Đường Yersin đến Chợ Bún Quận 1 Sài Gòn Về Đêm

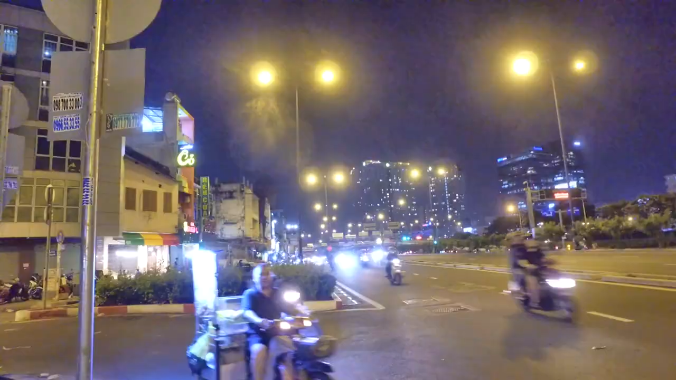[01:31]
Thông qua đây thì em cũng xin kính trúc cô chú anh chị và các bạn Lúc nào cũng luôn vui vẻ và thật nhiều sức khỏe Một số hình ảnh ở cung đường Gia sinh về đêm Và đi đến chợ trái gửi cô chú anh chị Nếu chúng ta ngày xưa đã từng ở khu vực này Nhưng mình cũng có cái nhìn về ngôi chợ này Và bây giờ thì xin chào và hẹn lại Cảm ơn cô chú anh chị và các bạn đã quan tâm theo dõi
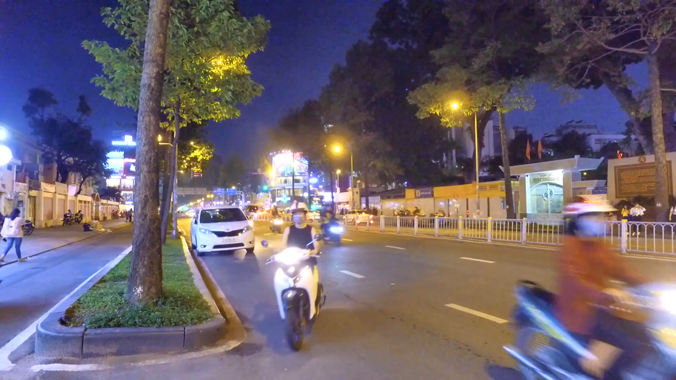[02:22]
Tổng Lốc Phương Rồi chợ Thái Bình Chợ Hòa Bình Thì trên trung đường Trần Hưng Đạo Theo hướng này thì chúng ta sẽ đến những địa điểm đó Và trước mặt chúng ta đó là cái ngôi trường Ngôi trường rất là xưa rồi Thì theo em tìm hiểu và theo sự chia sẻ của các cô chú anh chị
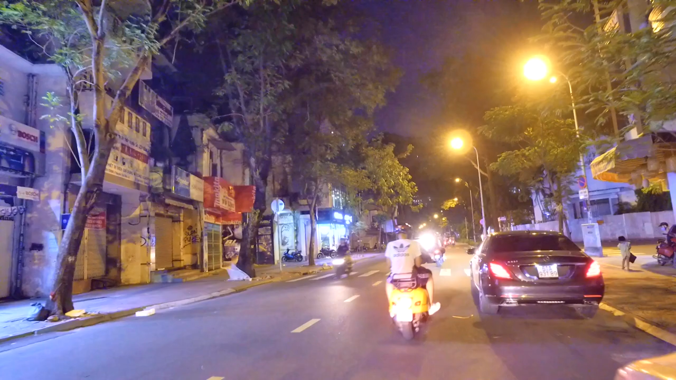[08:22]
Và đến đây là cái Cái giao lộ của Trịnh Văn Cấn Trịnh Văn Cấn hôm bữa thì em cũng có đi rồi ha Một cái con đường rất là ngắn Rất là vắng Bên dãy nhà và một bên Bên là cơ quan công an Đường Trịnh Văn Cấn
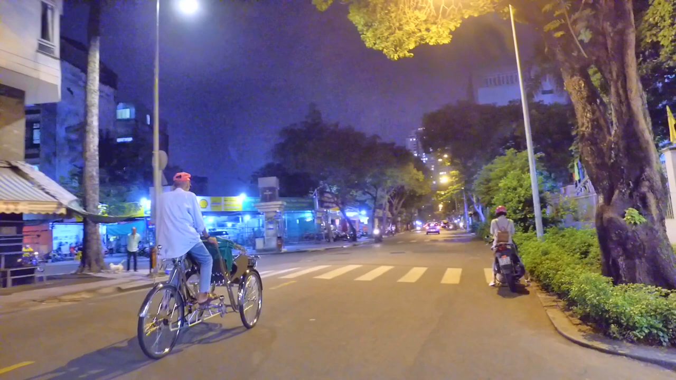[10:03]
Nơi đây là giao lộ Với sinh của Nguyễn Thái Bình Cũng là Nguyễn Quang Xăm ngày xưa Thì em bữa em có đi cái đoạn này rồi nè Và đến đây là bị mắc mưa
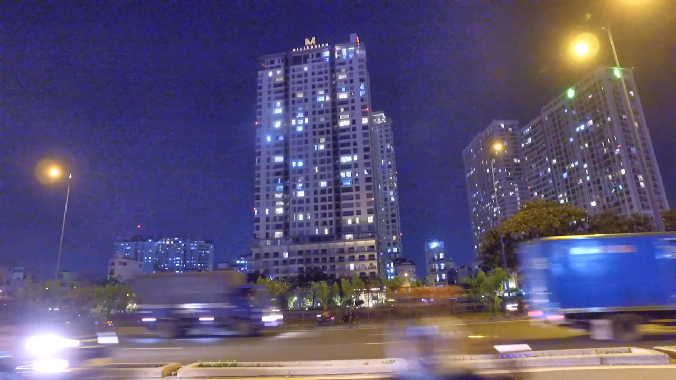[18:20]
hãng phân rất là xưa cũ rồi bây giờ Sài Gòn người ta nhìn thấy rất là nhiều sự trang lẫn giữa cũ và mới có lẽ không bao lâu nữa một thời gian nữa thôi thì tất cả đều mới hết và những hình ảnh xưa cũ này sẽ trở thành kỷ niệm thông qua đây thì em cũng xin